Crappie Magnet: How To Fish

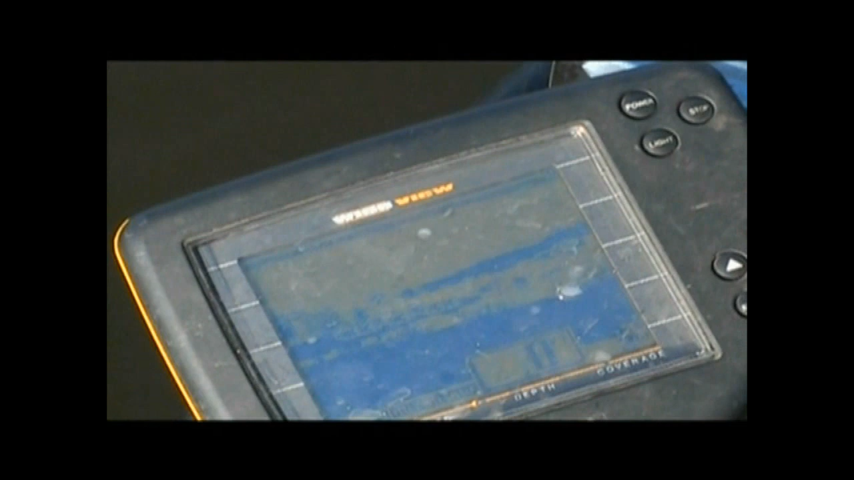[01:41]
So we're about 10 feet here. You see on the graph the structure and a few fish it's showing down there. You start at the bottom and start it coming up.